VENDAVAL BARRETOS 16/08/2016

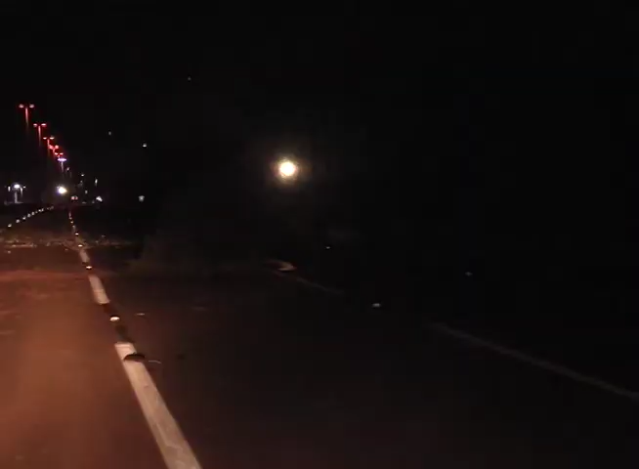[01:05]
Na parte externa do parque, mais precisamente na vicinal Hélio Ribeiro, os estragos também foram bastante consideráveis,